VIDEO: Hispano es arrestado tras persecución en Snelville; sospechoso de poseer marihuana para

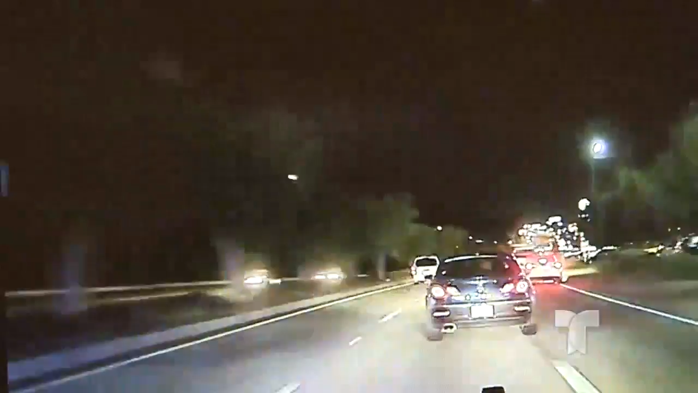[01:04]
En las imágenes obtenidas por Telemundo Atlanta se puede ver el vehículo del sospechoso evadiendo los vehículos para poder pasar y poniendo en peligro a otros conductores. Finalmente el agente logra efectuar una maniobra pit que envía al conductor a estrellarse contra un rótulo del parque en la calle Magui.